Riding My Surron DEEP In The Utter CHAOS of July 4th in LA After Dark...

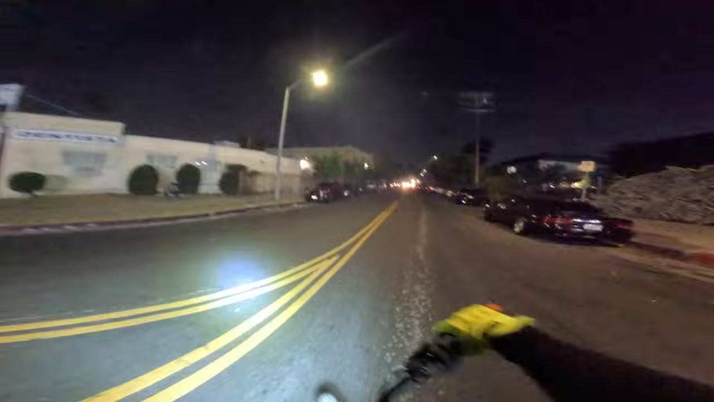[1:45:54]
Oh, dude, I don't know which way to look. They're just blowing shit up everywhere. Oh, well, let's go this way. I know this road right here. This goes to the school. Yeah, let's go this way for a quick second.
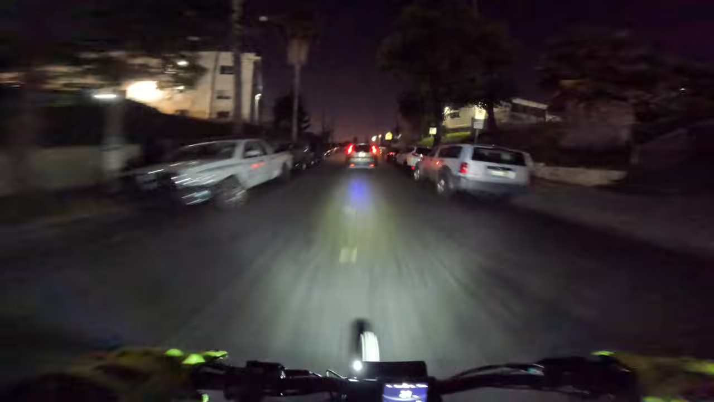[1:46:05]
Let's see what's going on. 4th of July in LA, folks. If you guys are having a good time, make sure you hit that like button. Like the stream. If you're tuned in, if you're having a good time, if you're enjoying for wherever you're at, if you're having a good 4th of July watching my stream, hit that like button.
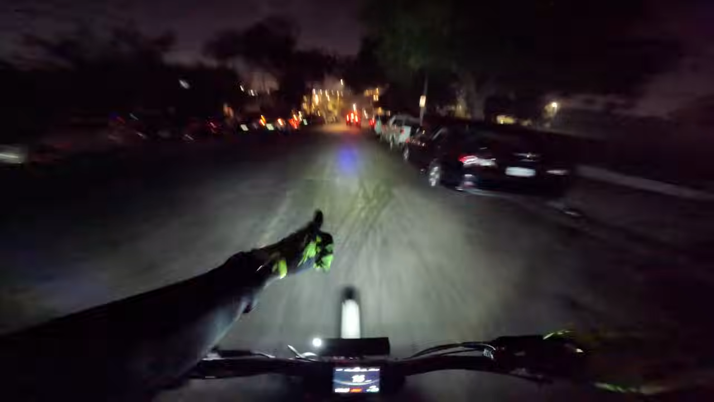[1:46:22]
Like. Oh my God. Oh my God. Oh my God. Oh my gosh. I think we're gonna turn around. Oh! Yeah, we're gonna turn around.
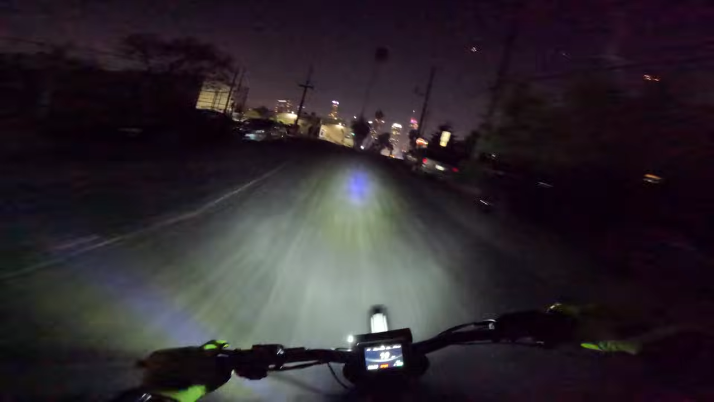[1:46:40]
That street's a little too hectic. Yeah, yeah. Maybe we'll spectate it from the main street. Dude, what is up with every... Oh, look. They got multiple right here. We're gonna check it out. Got multiple they're gonna check out. Please don't blow up in the street.
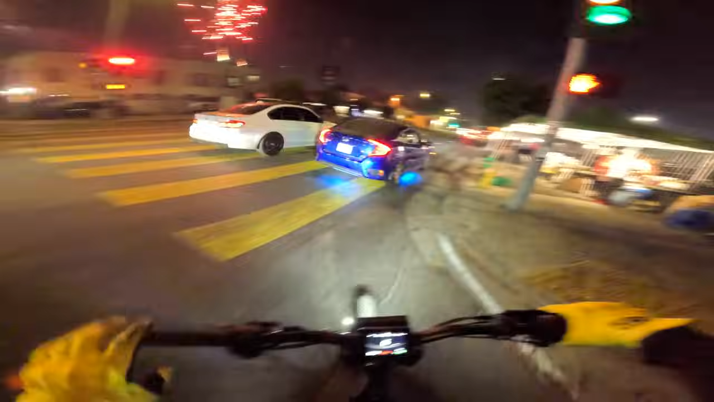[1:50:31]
Look at the neon tint. Look at the rainbow neon. They got RGB glow on the Civic. That goes so hard. That goes super hard.
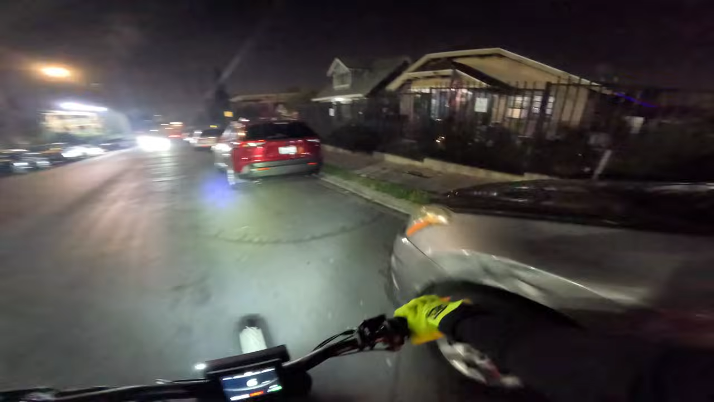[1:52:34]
Oh, see, I don't even want to go down this street, bro. This is not the street. This is not the street to go down. I can't do it. We got to go down the next one. It's just too much going on right here. There's people actively setting stuff off in the street, and these cats' fireworks are like not, they're not igniting properly. They're just blowing up in the middle of the road. I don't want to be rolling down the road and then just like cross some cat throwing fireworks out of the street. That guy just said, be careful.
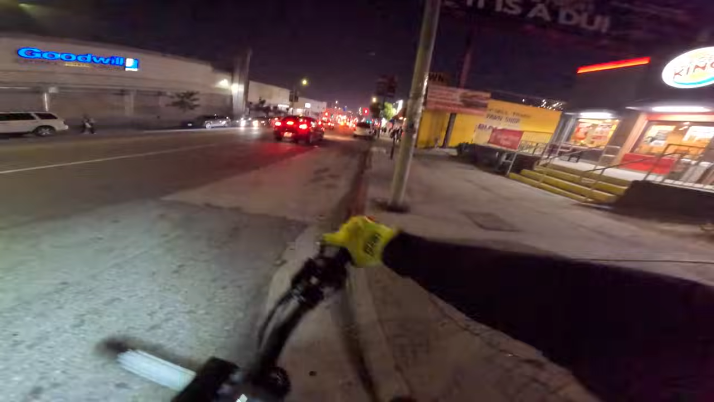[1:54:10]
Oh, these are the cats with the bombs.
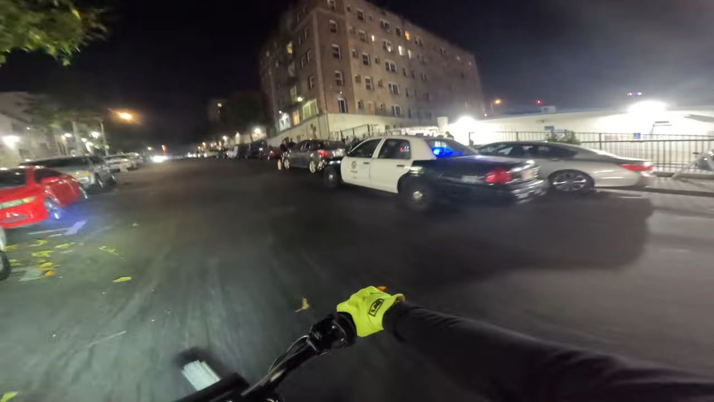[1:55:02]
There's a lot going on right here. There's another squad car pulling up behind us.
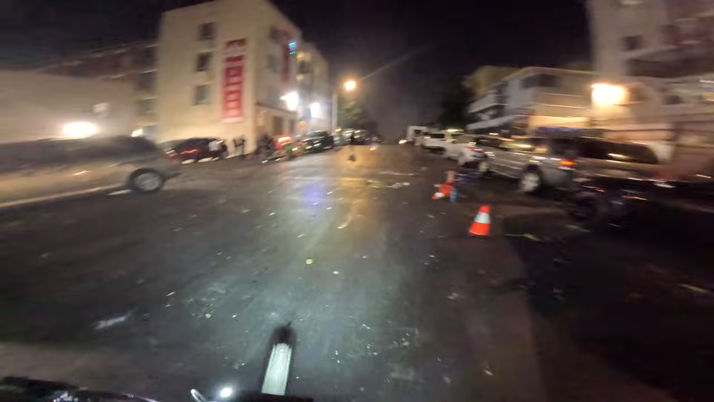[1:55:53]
We're about to turn around. We don't even want to be on this street. This shit is crazy right here. Please blow up.
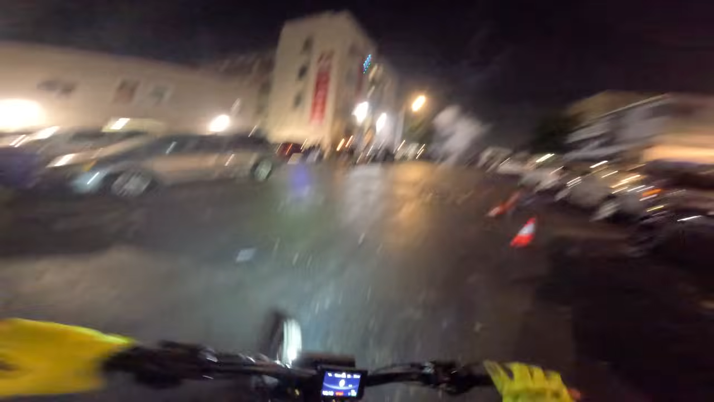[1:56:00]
Beautiful. All right, let's turn around. We do not want to be on the street right now. It's crazy. Folks, it's crazy out here. It's the purge. It is the purge in real life. I don't know how else to describe it. It is pure chaos out here tonight in the streets of LA. Yeah, it's pure chaos. They got some gentlemen being detained for something. We don't know what. We're just going to keep going. We're out here to see fireworks, folks. That's our goal.
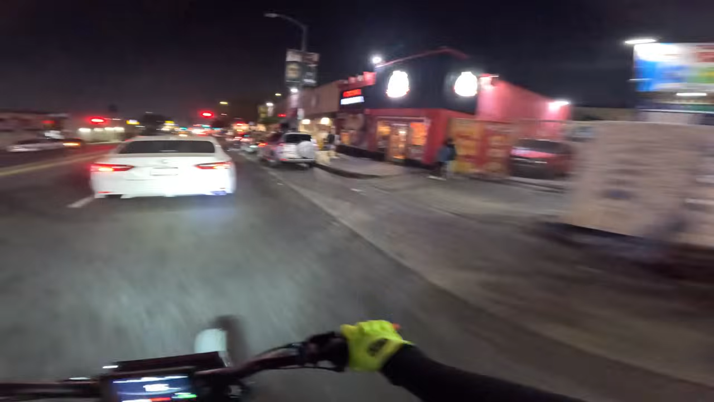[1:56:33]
We are out here to see fireworks. It must be a pretty big deal for them to show up tonight, though, because this is one night where LAPD would love to do nothing. They just drive around and, you know. God, that was the block we were just on.
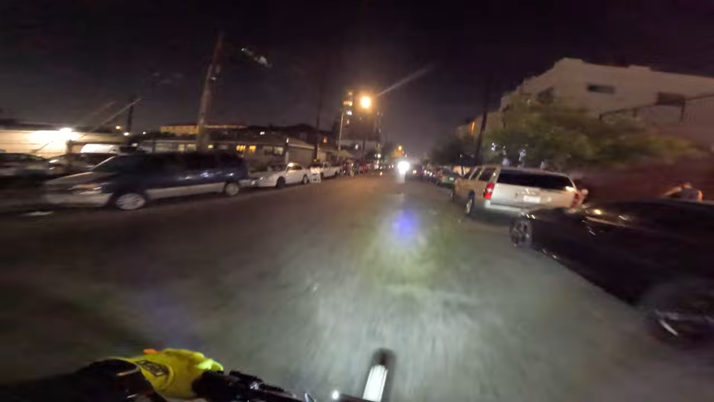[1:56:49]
Dude, that was such a bright firework, too. It's got to be stressful to have to do your regular job on a night
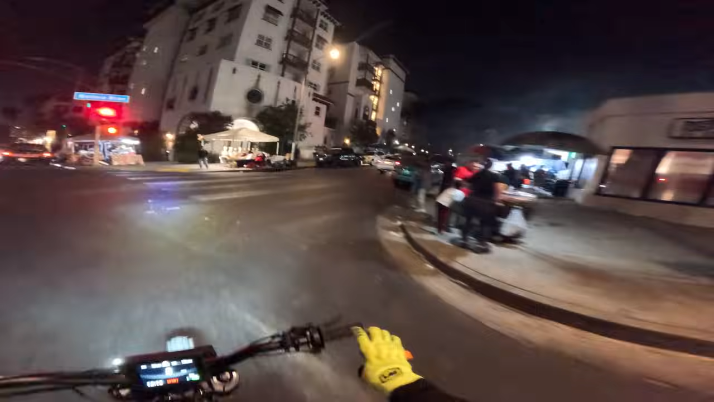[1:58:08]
Look how active the street is tonight, too. It is packed. We haven't come up the street yet.
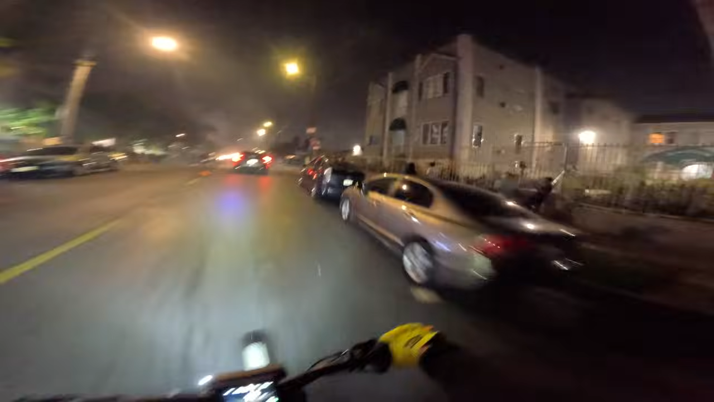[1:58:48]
I think this is the street where they're setting stuff off. So let's take it right here for a hot second. This is where we were earlier. We're gonna get a good angle right here, and then we're gonna sit down and watch for a second.
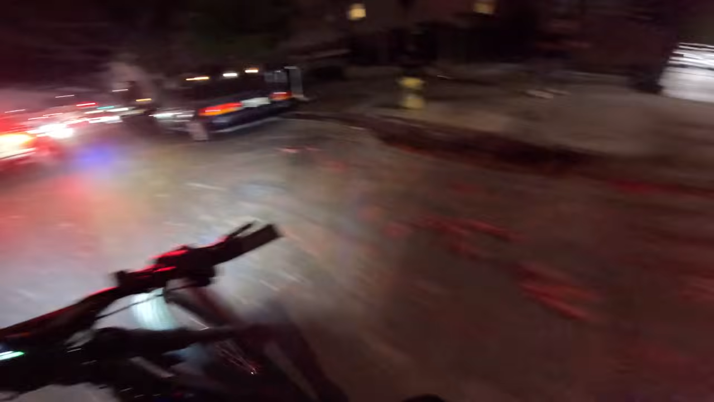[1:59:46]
Those are firecrackers. Somebody must have had the 10,000 roll or the 15,000 roll. Okay, right there, it was a little too crazy.
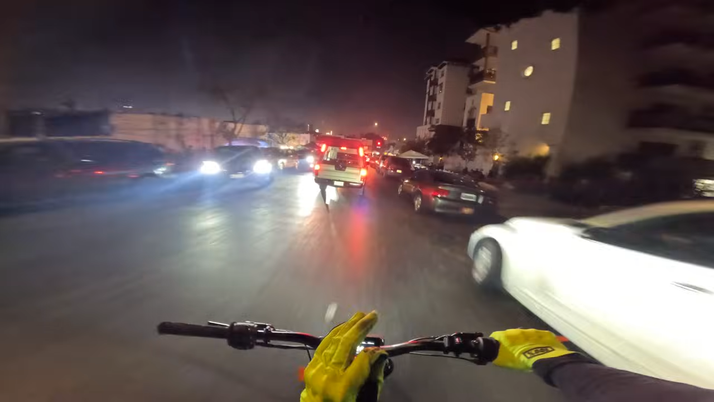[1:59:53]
Yeah, yeah, it was too crazy right there. We had to get out of there. Yeah, we had to keep it moving. That was nuts. Things were blowing up on ground level.
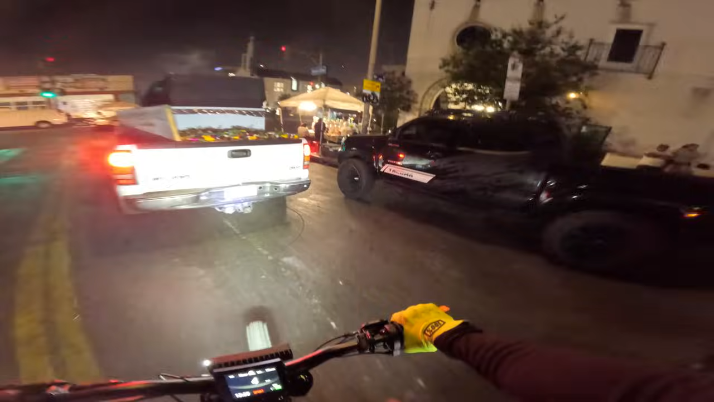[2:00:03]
I don't like that. I don't like it when they're not launched into the air and they blow up on the ground. That's the only thing that makes me uncomfortable. Other than that, I can handle just about anything, but I don't like when the big explosions are going off right in my face. That's kind of where I draw the line. It's time to bone out. All right, okay, we got this block. This one's kind of crazy too, though. But it's a big, wide open street. We could hang out here for a second.
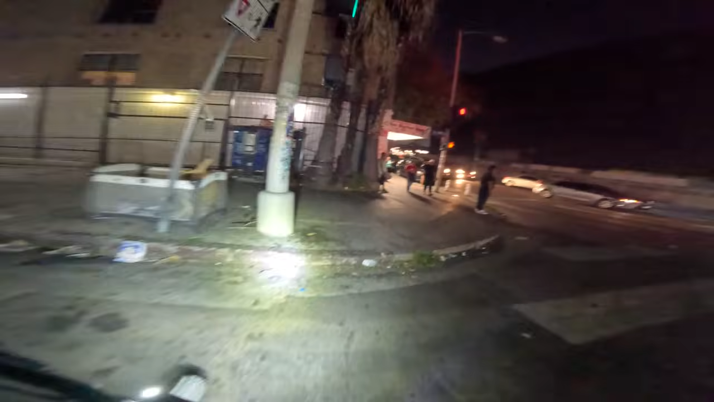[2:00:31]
Let's hit the sidewalk just for a minute.
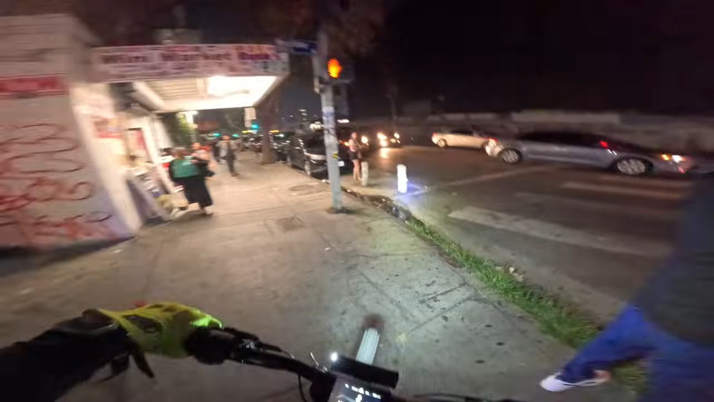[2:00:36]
Okay, we're on 6th Street and Westlake. So we could go north on Westlake. Ah, what the hell? How did that even happen?